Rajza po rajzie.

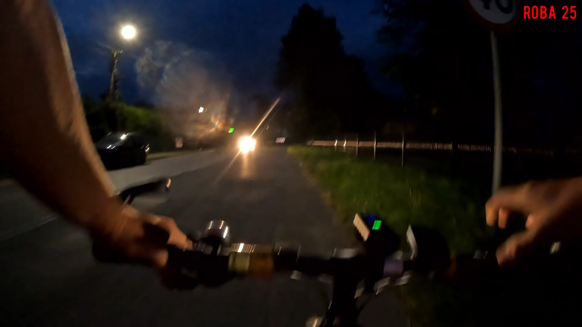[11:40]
Wjechałem do Czechowic Dziedzic. Centrum prędkości 11,8. No tutaj niedaleko na Mosiwę, to impreza.